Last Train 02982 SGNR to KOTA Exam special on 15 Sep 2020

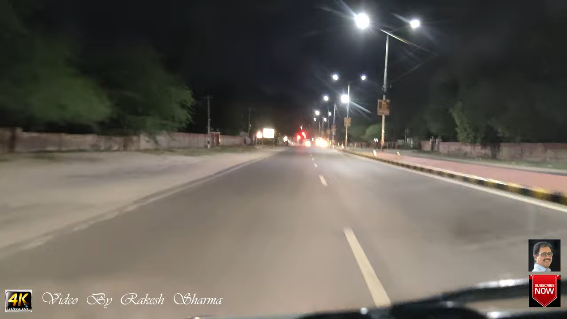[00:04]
हाई नमस्ते दोस्तों आज 15 सितंबर मंगलवार का दिन है और आज का दिन इस पेशल इसलिए क्योंकि स्री गंगानगर से कोटा जाने वाली 02982 स्री गंगानगर कोटा एक जाम इस पेशल का आज आखरी दिन है और यह आखरी वार बिकाणेर के स्टेशन पर आएगी फिर ज�
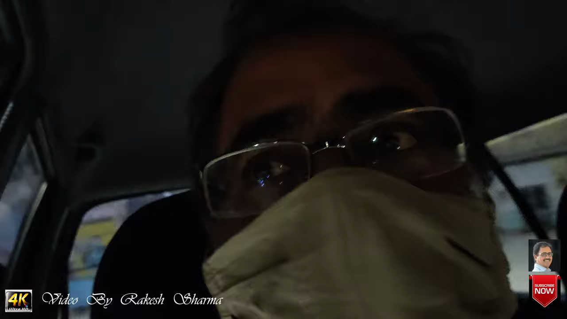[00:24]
टाइम है 11 सावा 11 बजगे इसलिए सारत तरफ अंधेरा है और हम हमारी कार से इसको
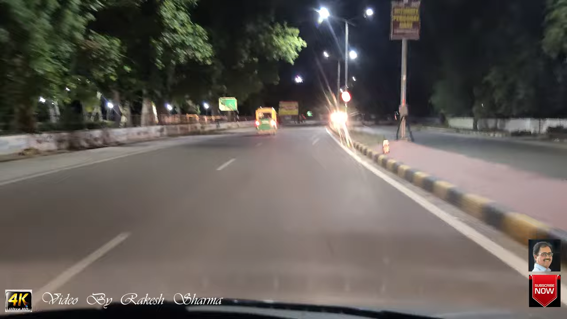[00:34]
इसपोट करने के लिए इसको जा रहे है तो पहले थोड़ा सा यह दिरिश्य दिखा लेते वीका ने रात की
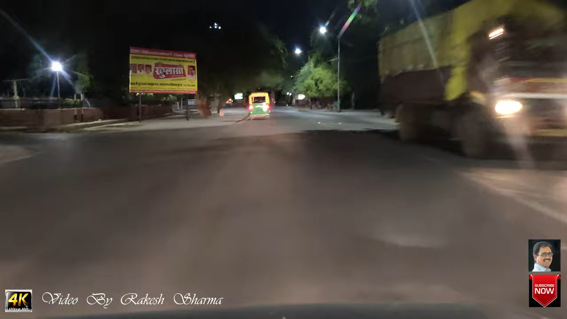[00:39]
बाओं में कैसा लग रहा है खुल सूरत लाइटों से अच्छा दिए बिलकुल कोई भीड कोई शोड शराबानी सोई हुई सडके और उनमें से निकलती है हम सिर्फ गाड़ी को एक्सपोज करने के लिए गाड़ी को स्पोट करने के लिए
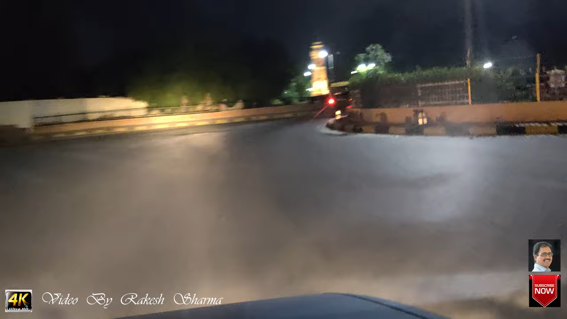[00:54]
आपके लिए हम जा रहे और इसके बाद यह बना के आपको दिखाएंगे वीडियो अच्छा लगे तो जरूर ला के शलंबा ह।